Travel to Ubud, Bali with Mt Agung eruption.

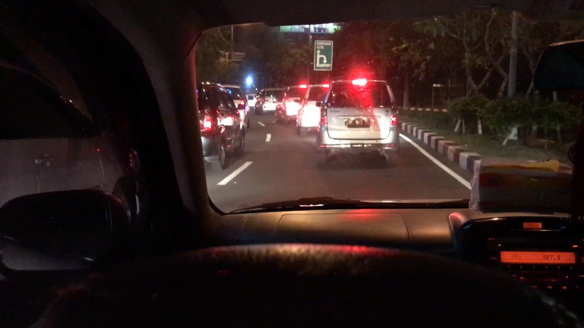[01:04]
We're currently in the car and as you can see we're just
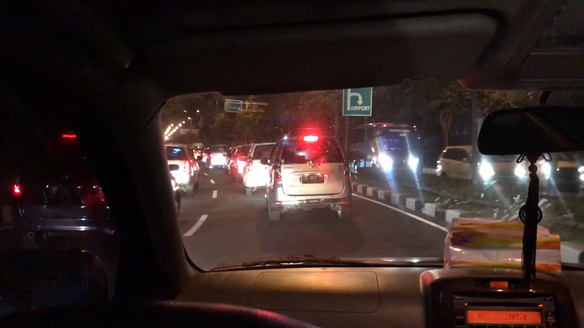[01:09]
rolling on slowly into the Bali traffic.